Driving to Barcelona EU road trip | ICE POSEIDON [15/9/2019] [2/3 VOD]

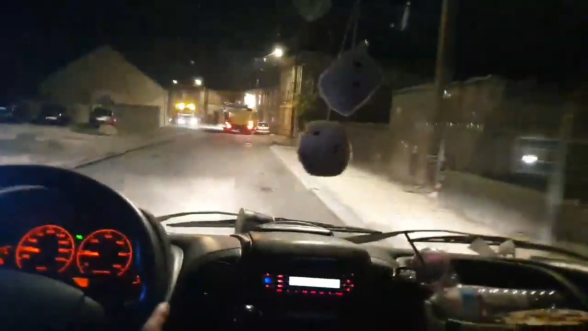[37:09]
dude. Bro, look at these giant holes. Yeah, what? 9 hours.
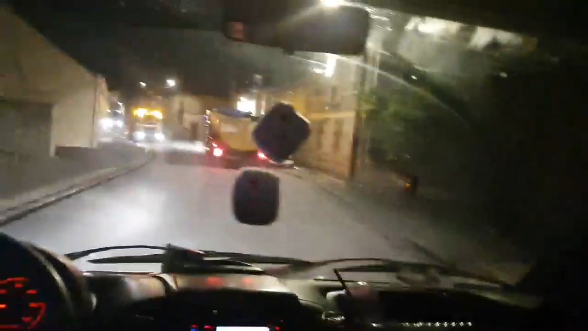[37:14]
Europe, by the way. Right, 9 hours. Yeah, 9 hours. Alright, it's telling me after go back.
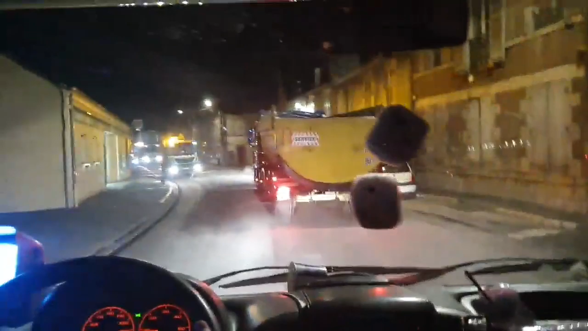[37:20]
Fuck. Oh, yeah, we're not going to be able to get through this. Maybe we'll. Watch out right here, watch out right here. Hey, buddy.
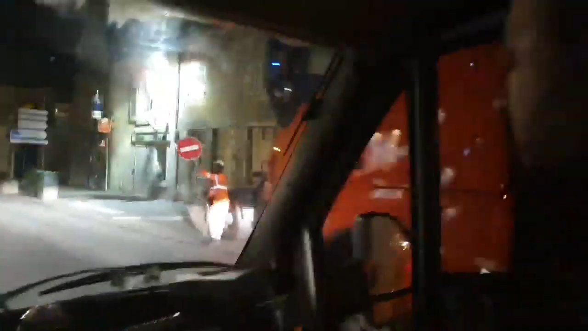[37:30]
Listen, asshole. Stop. Bro, they're going to block us in.
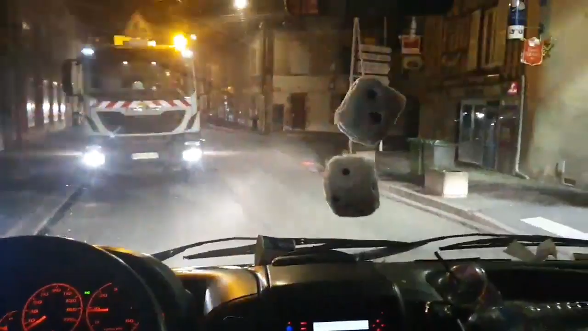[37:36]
Can we go that way? I don't know. Which way should we go? Which way we do go? Bro. Okay, turn around. They're going to kill us. Go back. Sir, we are from America.
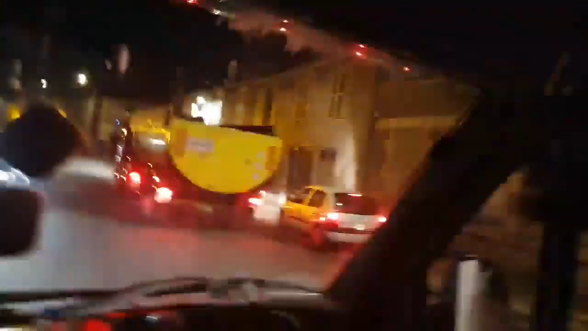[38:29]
What's up with this guy? Bro, what is this guy doing? He's driving on the sidewalk, dude.
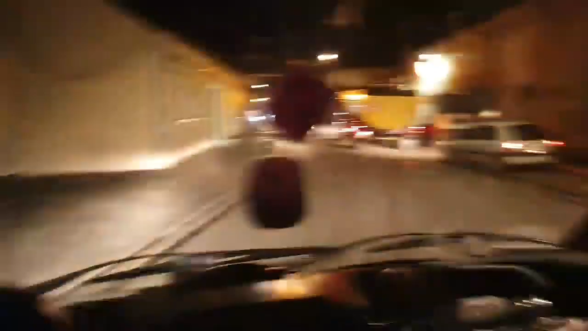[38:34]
Bro, should I go up here?
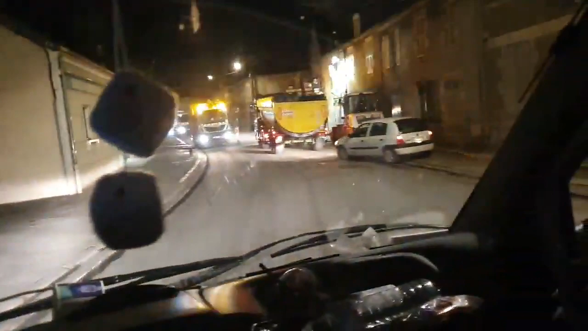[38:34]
Look at this guy. He's also on the sidewalk. Yeah, go right, bro. Dude, Europe is fucking retarded.
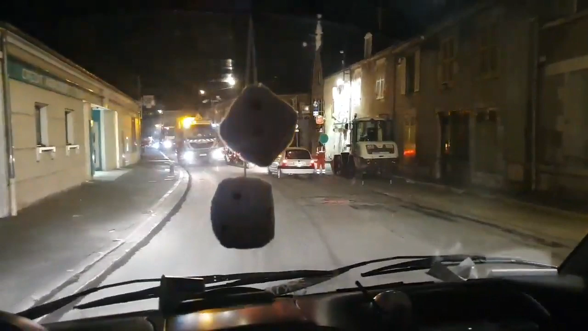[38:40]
Here and then do a, three-point turn. Bro, why is that called a... What? Bro, just drive straight. Just go that way. Just go straight. Oh, because you got a red sign. Yeah. He's a stoplight, man. Yeah, it's fine. This guy doesn't want to pay tolls either. It's fine.
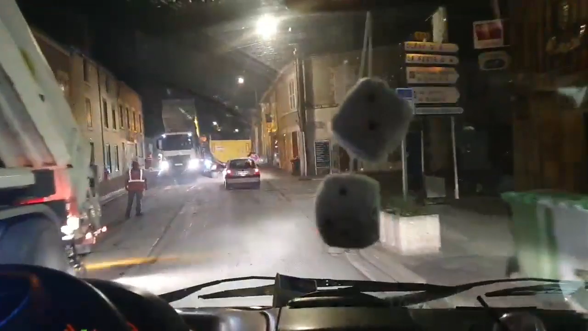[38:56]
Sorry. What the fuck is this shit? They're still yelling at us. It's fine. Just keep going.
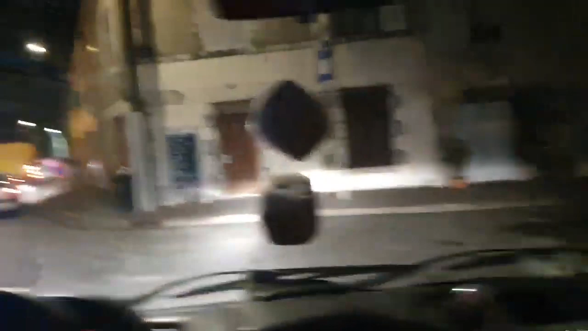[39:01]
We're literally stuck in some ghetto French fucking neighborhood, dude. Bro, look at this neighborhood.
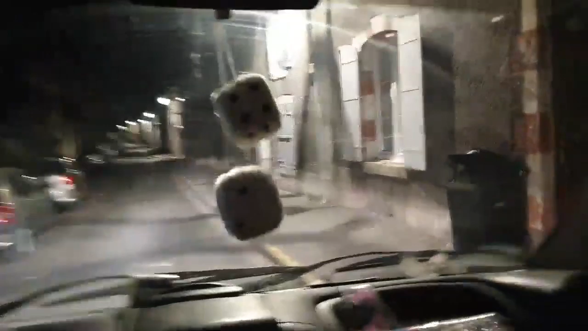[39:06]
Bro, this shit run down as fuck, boy.
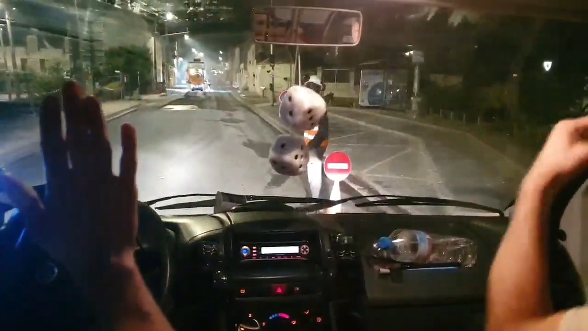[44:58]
I'm getting yelled at by fucking French ass weirdos, dude. Max is back. Bruh. You're honking. The RV's bigger than the whole town.
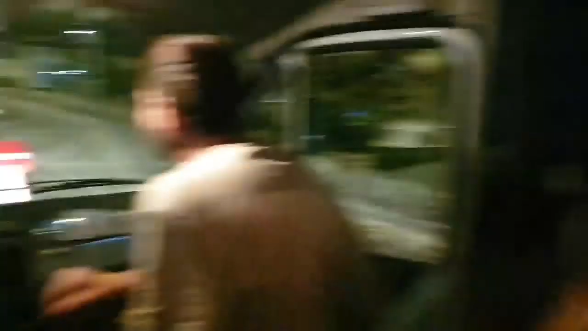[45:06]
No, homie. It's not that you honked by accident. No, by accident, bro. I know, it was an accident. Why are they fixing roads in the 1600 fucking year old village?
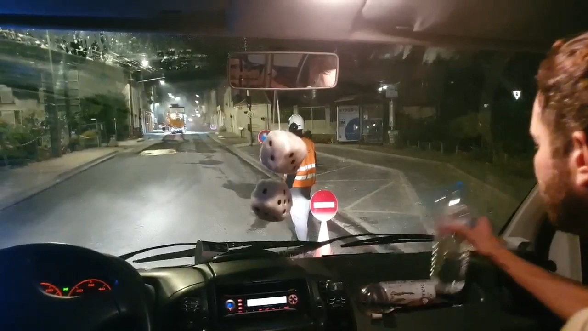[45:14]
Just tell them mercy. I'm so out of breath, dude.
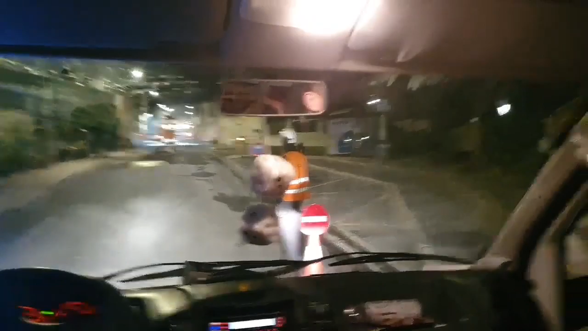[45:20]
I got scared. This is literally a scary haunted village. Because there's not a single human in sight. There. Except this guy.
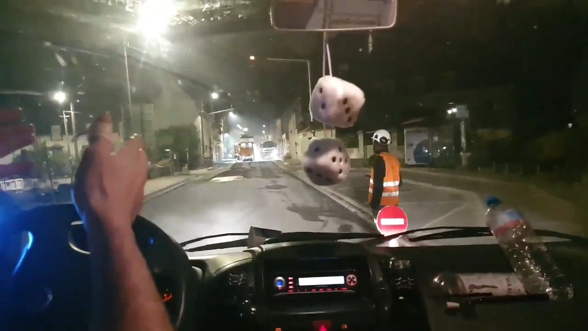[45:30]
Bro, imagine them wasting money on this ancient neighborhood and they don't fix the actual roads. Yeah, they leave Paris a shithole. They fix this fucking neighborhood from the 1400s. Dude, it's pretty cool though. Everything is so old. But it'd be cool during the day, not night. At night, it's scary.
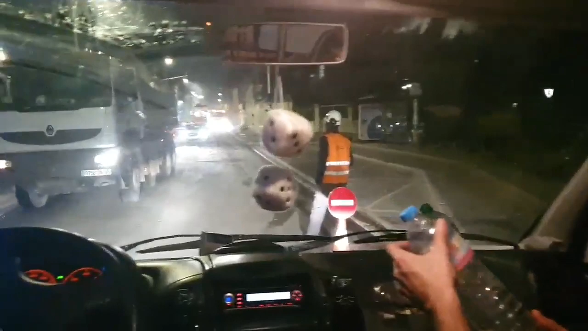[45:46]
No, I don't know what this is. Alright, just drive through this shit, bro. He's literally telling us not to go.